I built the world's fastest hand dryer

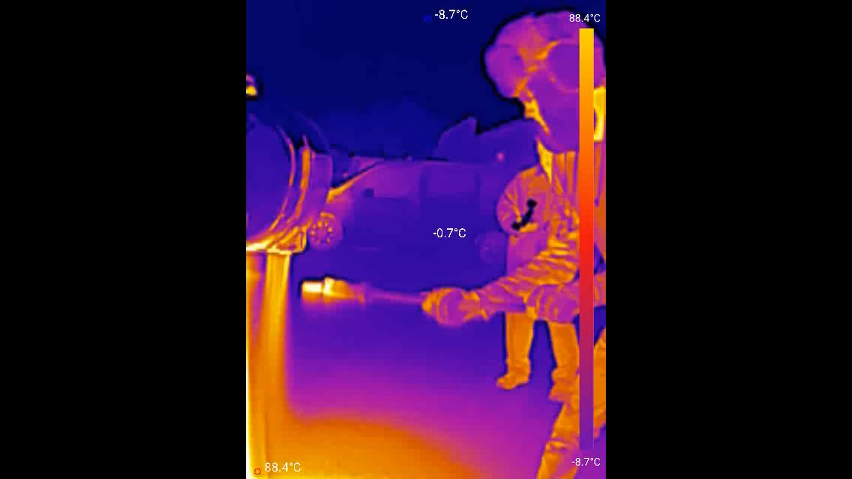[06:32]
On screen: spot -0.7°C, max 88.4°C, min -8.7°C, scale top 88.4°C, scale bottom -8.7°C
In just under three seconds of drying, the temperatures recorded immediately after were still well within safety levels, and the water was gone.